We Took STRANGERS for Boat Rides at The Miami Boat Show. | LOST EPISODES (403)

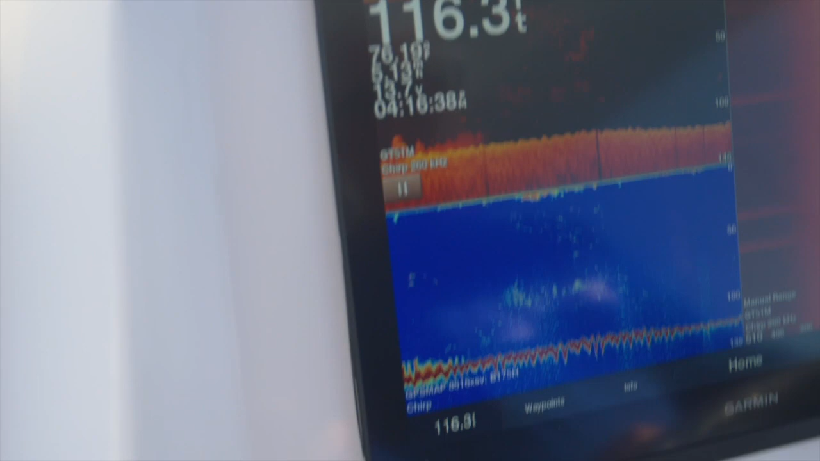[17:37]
Whole water column, Chucky, whole water column. Oh, I see him.